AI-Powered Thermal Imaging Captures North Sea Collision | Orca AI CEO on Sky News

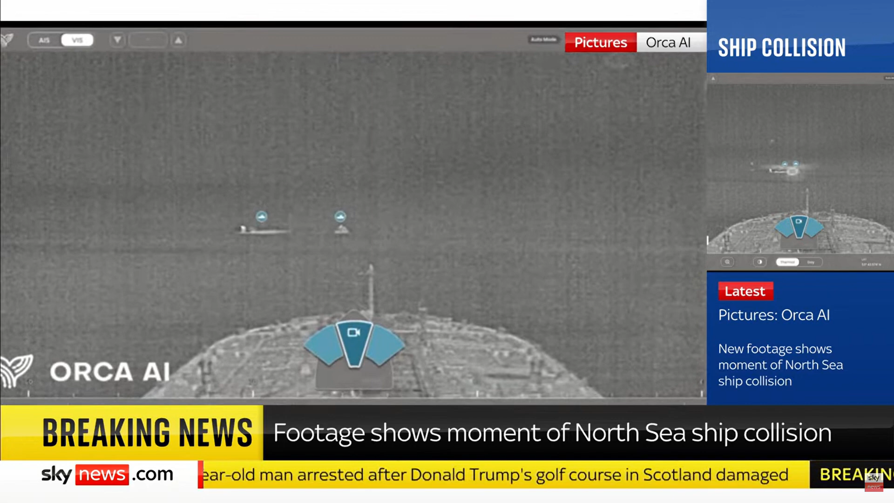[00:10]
The pictures taken from another ship show the Solong on the left colliding with the Stena Immaculate that was carrying oil aviation fuel for the US Navy.
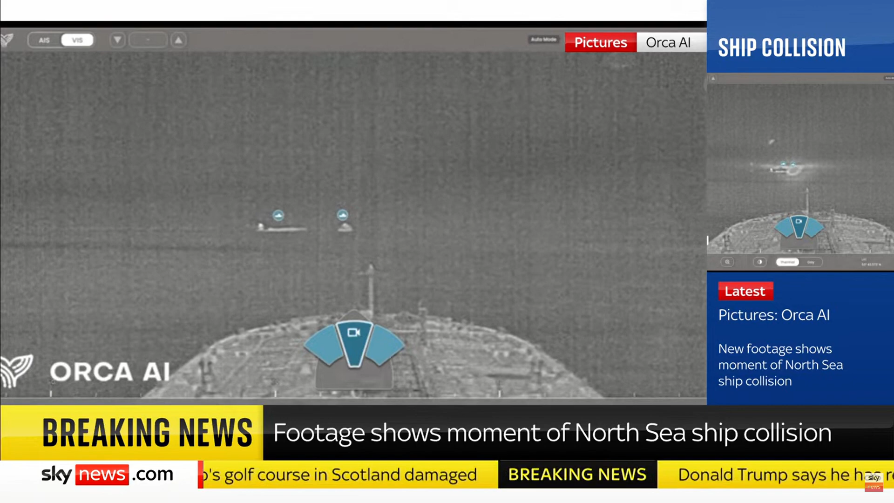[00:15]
Well let's speak to Yarden Gross, Chief Executive of Orca AI, who are a London-based autonomous navigation tech startup.